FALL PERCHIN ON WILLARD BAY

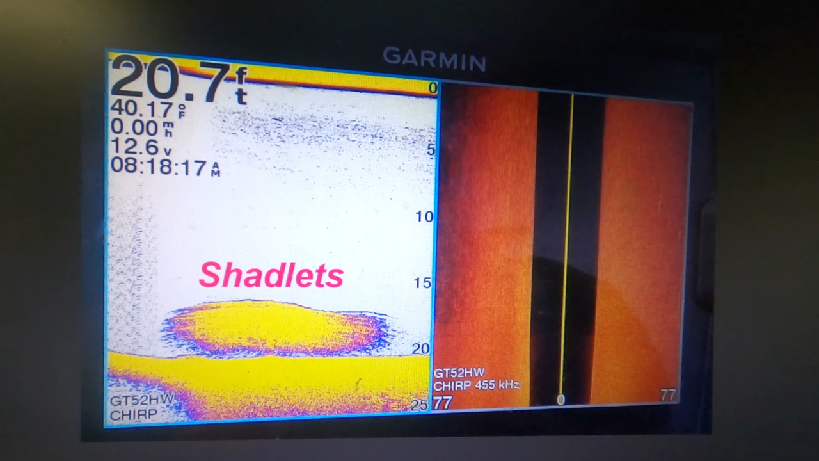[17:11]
On screen: depth 20.7 ft, water 40.17°F
The bigger shad by now are kind of dispersed throughout the lake and they're holding more at mid depths. There's not as many of them balled up near the bottom as there are the small ones. So that's what you look for. And you also look for predator marks nearby.
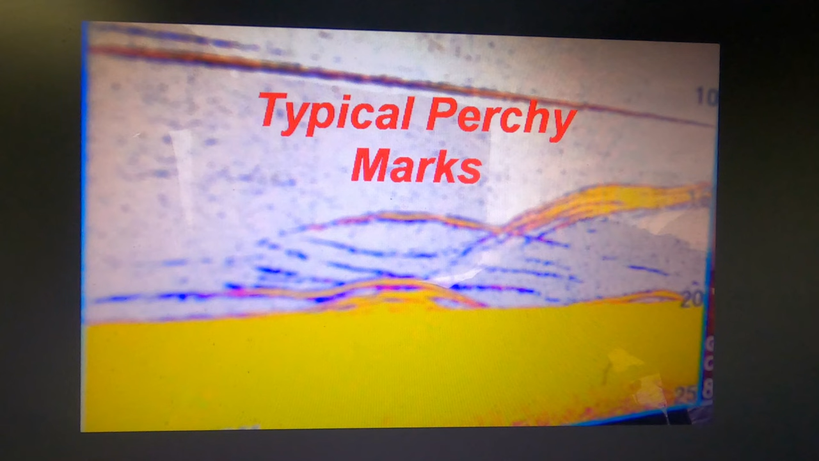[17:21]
These are what I call perchy marks. That's what, there were some perch there. And you want to find groups of them because when there's a school they're a lot more competitive and a lot more likely to hit a bait to keep the others from getting it.
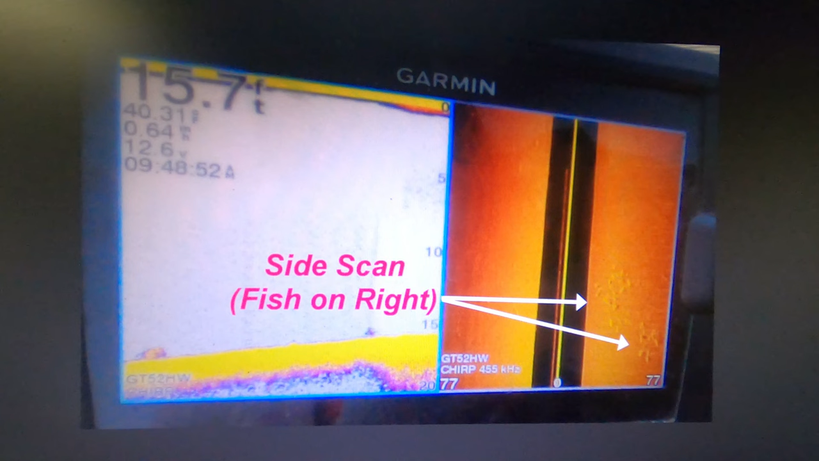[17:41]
On screen: depth 15.7 ft
Now if you've got a good sonar with a side scan, that helps because you're not only looking underneath but you're looking off to either side. And in this particular screen it shows a couple of small groups of perch off to the side that I was able to move to the side, find the fish, get over them and fish them vertically and catch some fish.
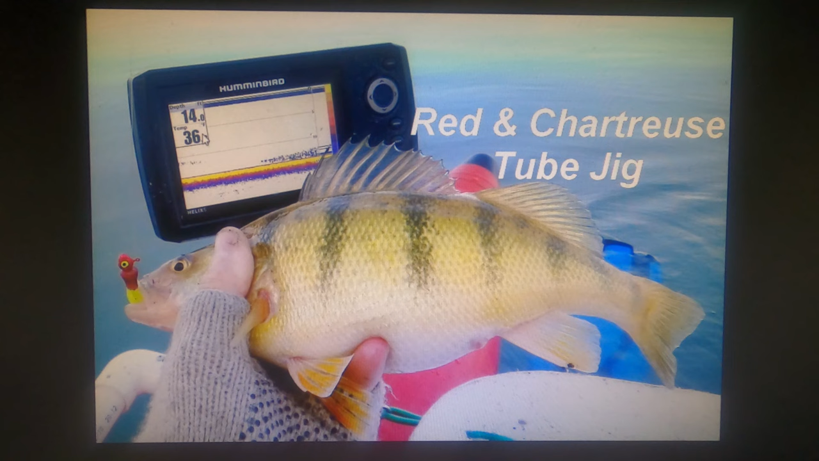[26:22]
But here's that same red and chartreuse jig in the mouth of a perch when the water temperature is only 36 degrees. So they will hit jigs and worms almost all through the year even though minnows are often the best bait. Here's that same red and chartreuse jig with a little whirly blade flig on it.